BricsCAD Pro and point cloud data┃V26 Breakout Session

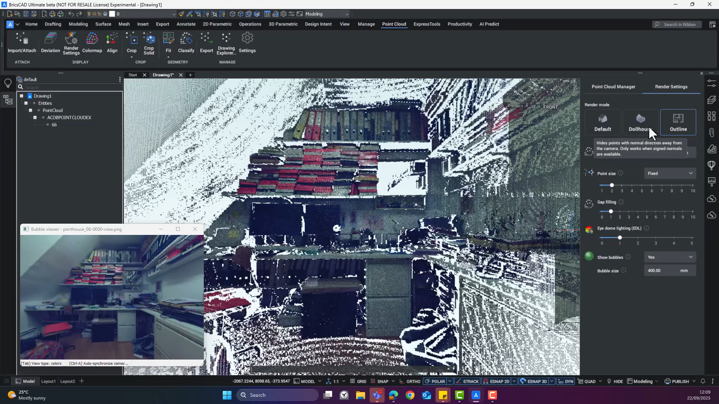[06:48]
but it's important to note that they behave differently based on your view. The best way to use these modes is with a top view.
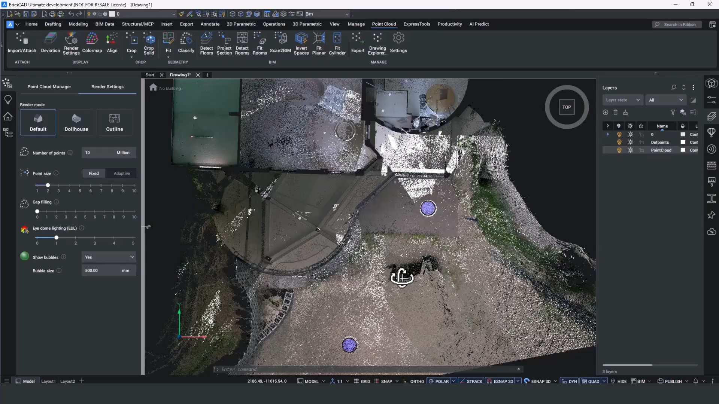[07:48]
So we've improved this workflow by showing the point cloud almost immediately and continuing to process any bubbles that might be associated with the cloud in the background. So purple bubbles mean they're still being processed for things like normals or depth per point.
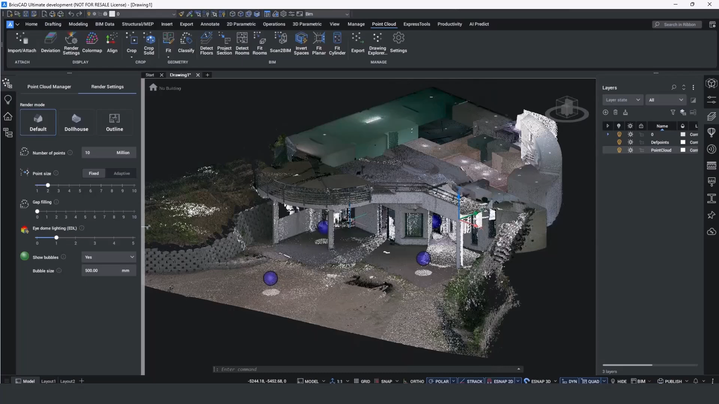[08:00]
And then once they're finished, they'll switch from purple to green, meaning it's fully processed.
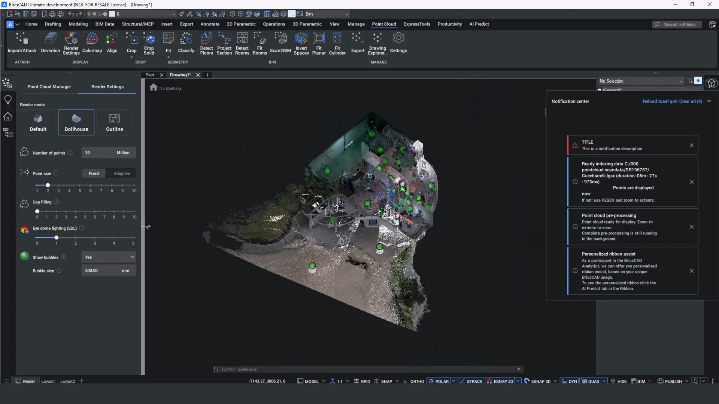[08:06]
Now this means that data shows up even faster and you can continue to work whilst your point cloud finishes processing.
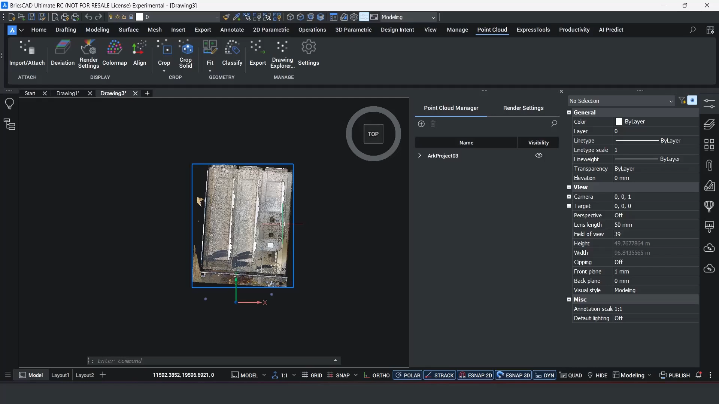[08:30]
within the Leica Geosystems software, whatever you're using there. You don't set them in BrooksCAD. But if those have been set up, then what we've created in V26 will make it easier to handle complex geometries like multiple floors or sloped walls, and it improves accuracy for measurements.